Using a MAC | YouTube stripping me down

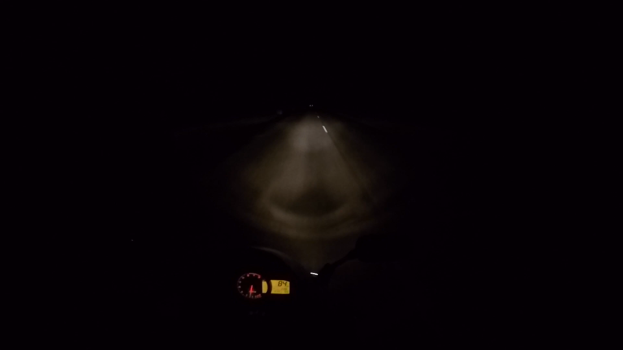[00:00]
All right guys, how's it going? Moto Dragon here. I don't even know how much battery I have, but I decided to go on a nighttime little spin. I'm going to stay on my dad's, so I said I will take the bike. I haven't done a nighttime spin in a while. I find the GoPro here for is shit for the low light. You know, everyone says, oh, it's so good for it. Like, I don't know if I just have a setting wrong or something, but I find it absolutely dog shit,
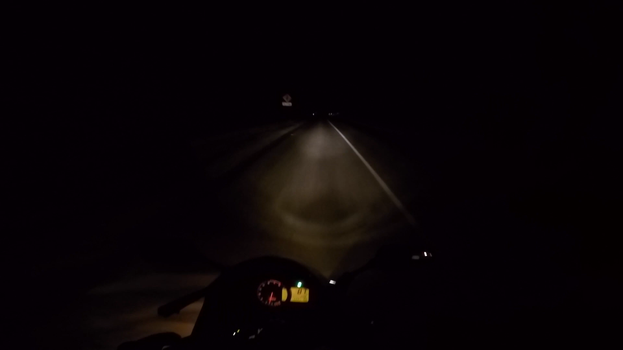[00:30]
especially like, okay, you can just pull out on me. Especially when it's like, kind of like country-ish roads like this. I have a tint provider as well, which doesn't help. I can't even show off my clean bike. I cleaned it today. I haven't cleaned it in a while just because of the way my schedule kind of fell.